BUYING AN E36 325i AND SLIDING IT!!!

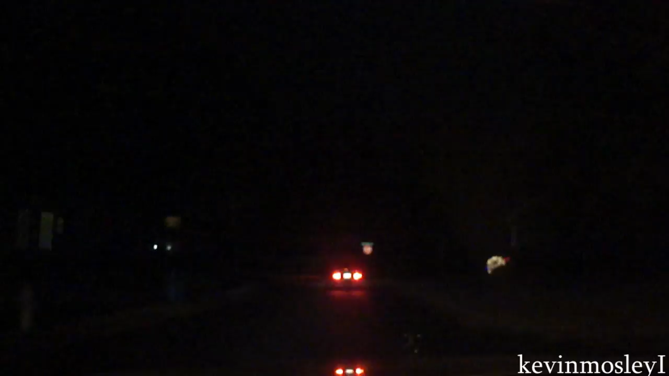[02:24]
If I know my buddy Nick, I know that the first left turn that comes up with this open differential will not be negotiated in a straight and narrow path, if you get my drift.
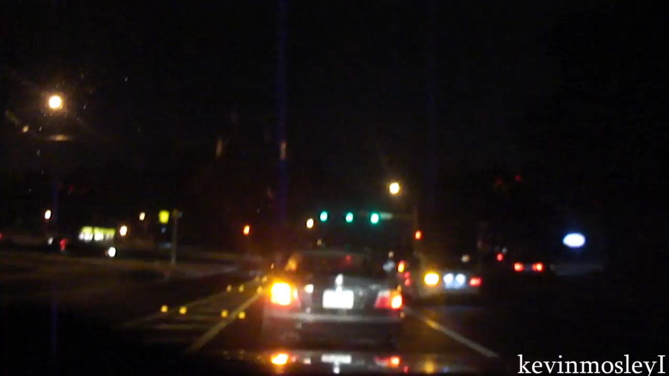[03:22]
Awesome. Got a, what is that, E63 up there? And Nick's Bimmer, and got me. That open diff, not happy about it.
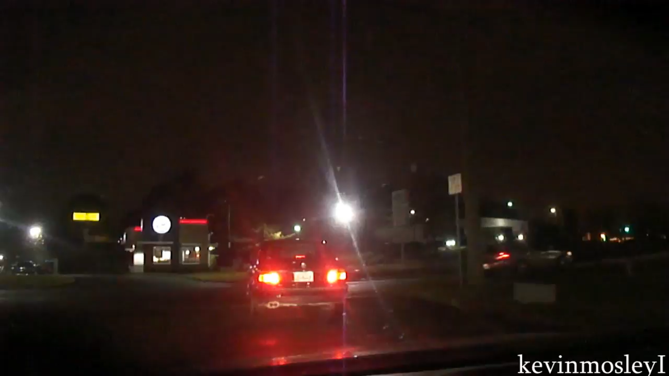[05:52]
Look at all that traffic that we're dodging on the way back. Golly.
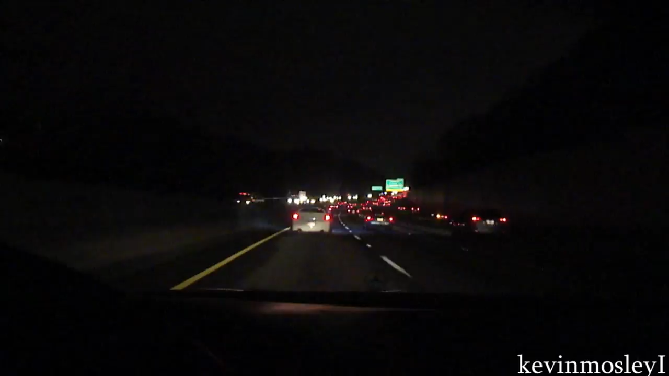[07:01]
Crossfire and an SRT4 Neon. Got Nick up there in the 325i, a few cars up. SRT sounds great.